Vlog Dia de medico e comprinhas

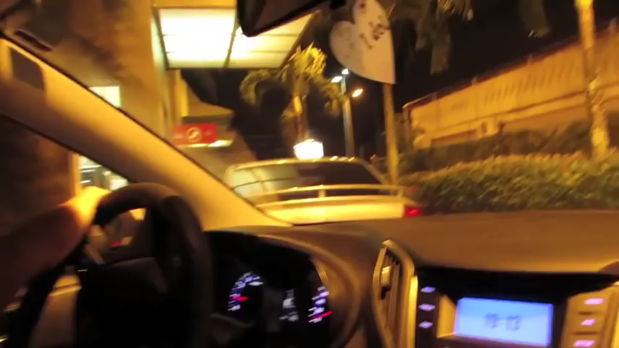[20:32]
Esse McDonald's daqui é o McDonald's de Lauro de Freitas. Gente, como eles são lerdinhos, viu? A gente passa aqui porque é caminho.
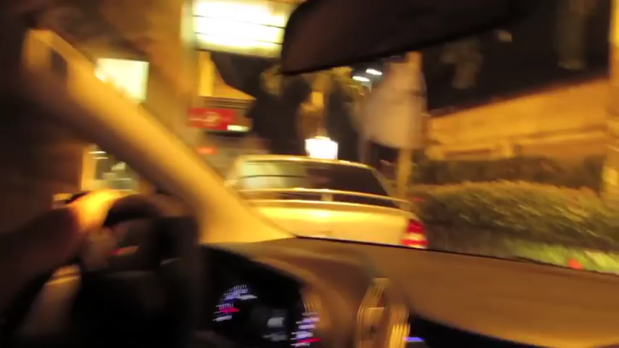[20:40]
Mas eu nunca gosto... Nunca gosto do atendimento.
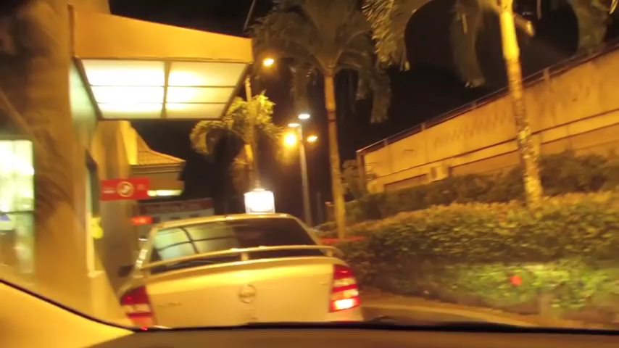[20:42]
Mas, ó. Isso que eu não boto as coisas erradas. Ó como tá bonita a imagem. Vou até tirar uma foto.
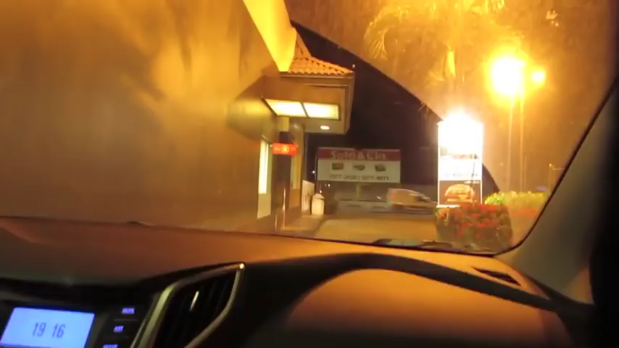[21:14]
Sistema. Dizendo que o sistema tá fora do ar e que tem um comunicado lá. Essa é a notinha. Próxima cabine, obrigada. Olha que imagem legal. O McDonald's é pebo, mas a imagem ficou bem bonita.